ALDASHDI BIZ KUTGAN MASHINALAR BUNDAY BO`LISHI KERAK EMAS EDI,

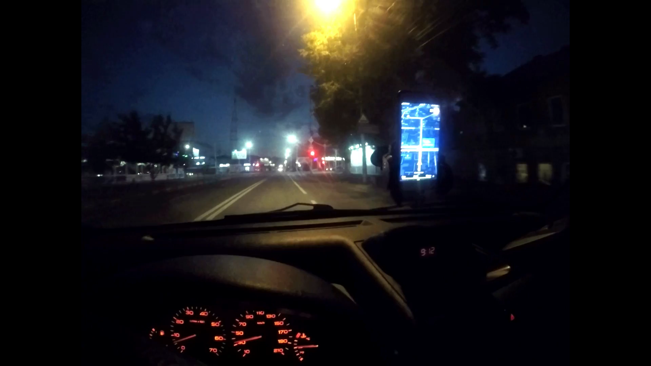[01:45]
Mana do'stlar, yo'lga tushdik, ketyapmiz Nexia'ni ko'rganini.
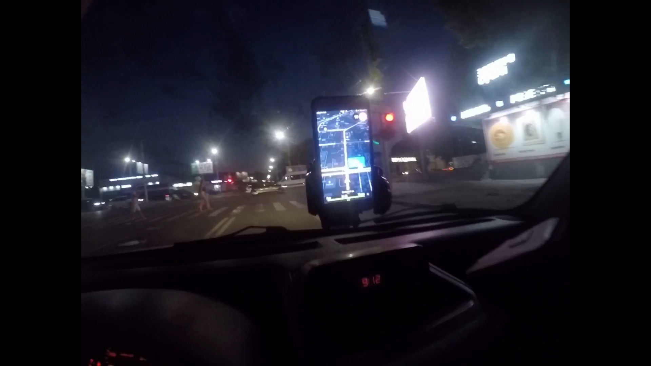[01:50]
Поверните налево, а затем через 200 метров круговое движение. Mana kim bilyapturgan bo'lsa, hozir Saratov Stennoy degan joydamiz.